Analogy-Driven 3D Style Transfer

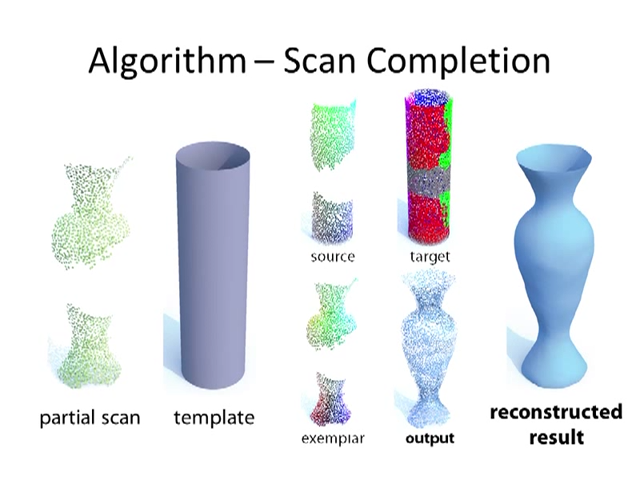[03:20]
Note how the result retains both the style of the partial scan and the symmetries of the template. This is an example of a scanned chair model.
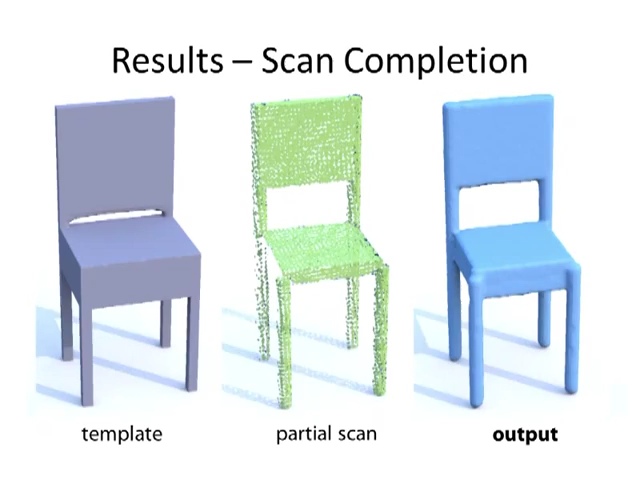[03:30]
The scan lacks large portions of the legs and back, which are correctly reconstructed using our method by leveraging the template's self-similarity transformations.
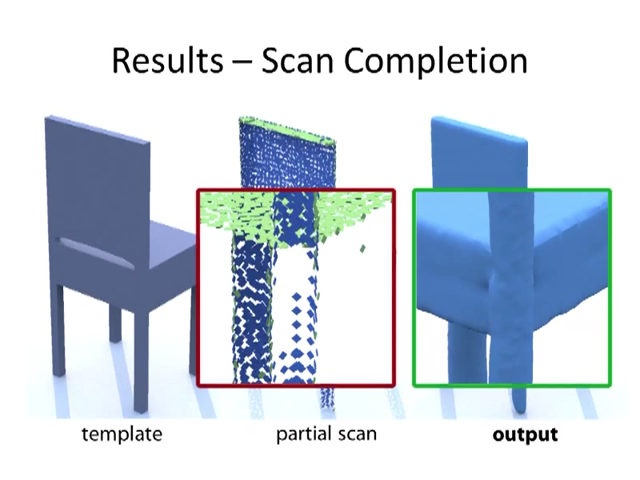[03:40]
Finally, this is an example where the input is a single view scan of the Arc de Triomphe. The regions occluded from the viewpoint are completely missing.
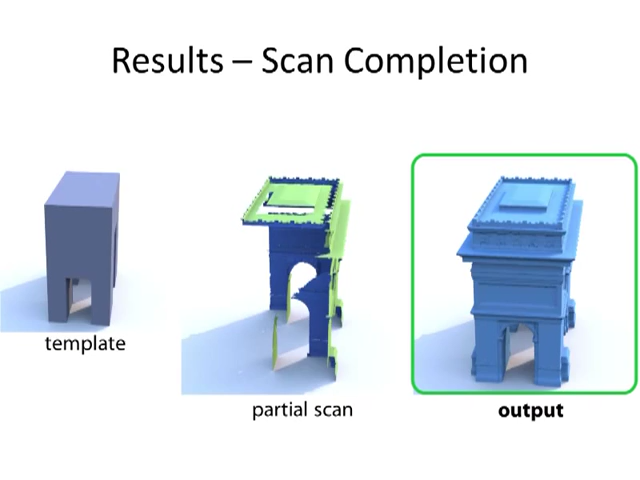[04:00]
Our algorithm is able to propagate scan details across the entire reconstructed surface, leveraging the self-analogies of a structurally similar template shape.